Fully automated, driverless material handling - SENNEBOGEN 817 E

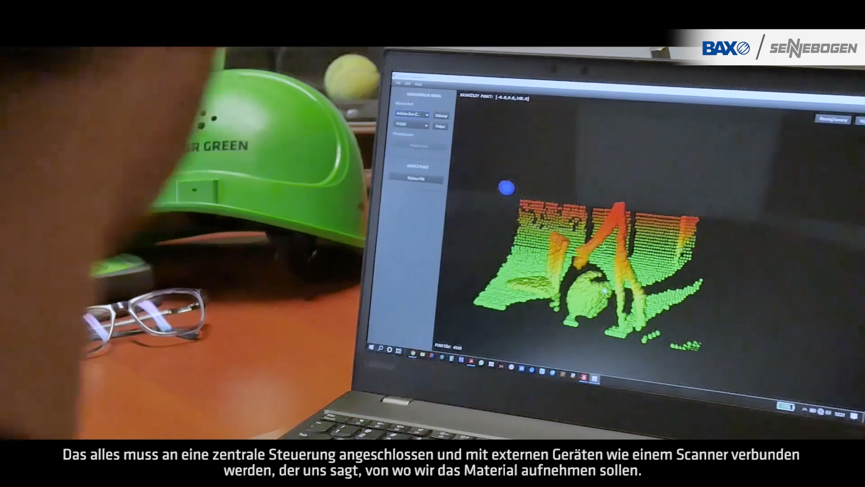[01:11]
such as a scanner, that tells us from where to pick up the material.